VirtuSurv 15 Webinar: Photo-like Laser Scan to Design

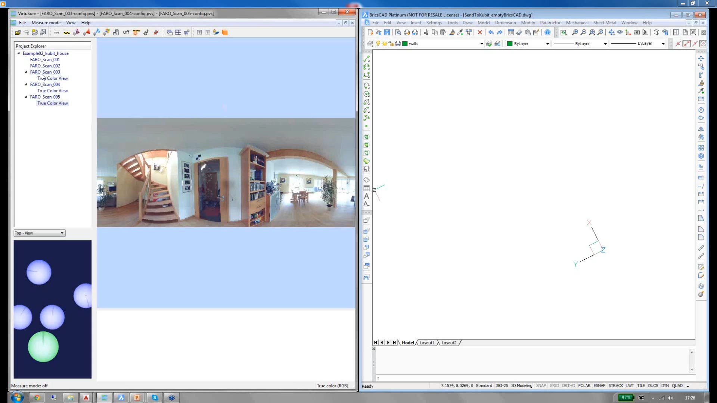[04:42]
which is also a nice new feature improvement. I will just open the BricsCAD command bar. Here you can see some prepared macros which are provided with VirtuServe but you have also options to create your own macros. The two down here I have created my own.
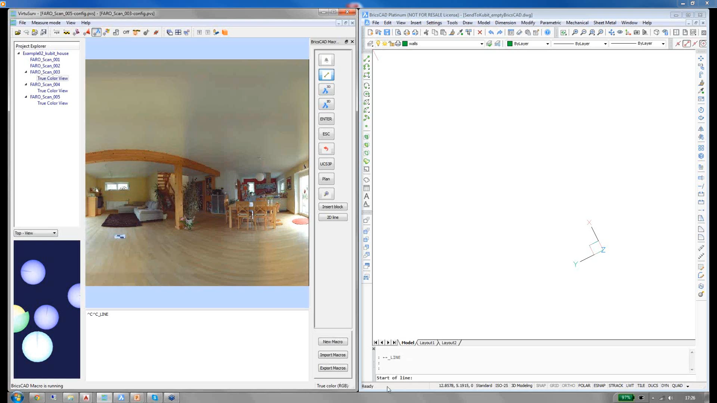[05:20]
You can see on the right down here that in BricsCAD the line command has been started. I will just zoom in and pick two points on each wall and you can see on the right hand side the geometry is being created right away.
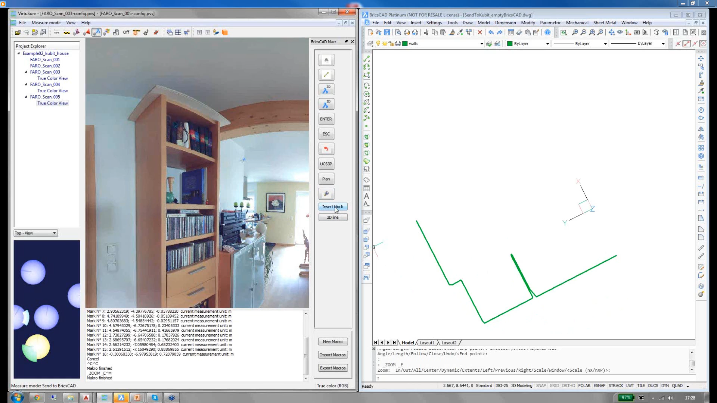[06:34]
You can see how geometry is being created. I also have a template in my BricsCAD drawing for blocks of lamps. When I want to insert lamps I can do like this.
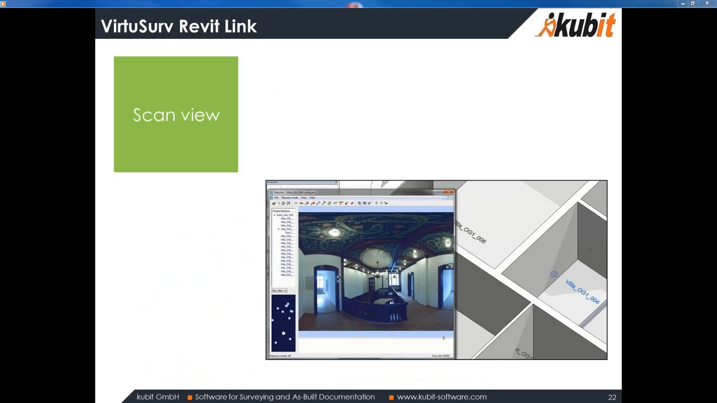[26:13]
I want to give you an overview of how you can combine VirtualServe and Revit tools for your modeling workflow. So, it's very easy to export all the scan positions from VirtualServe to Revit. And then, you can open your scan tools out of your Revit project.
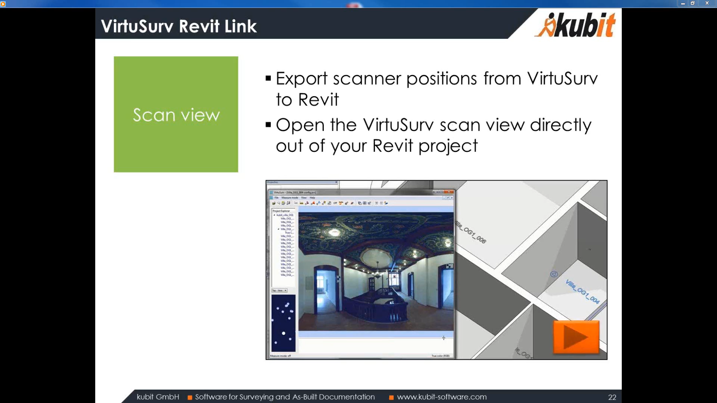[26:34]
And this is also shown in a short video here.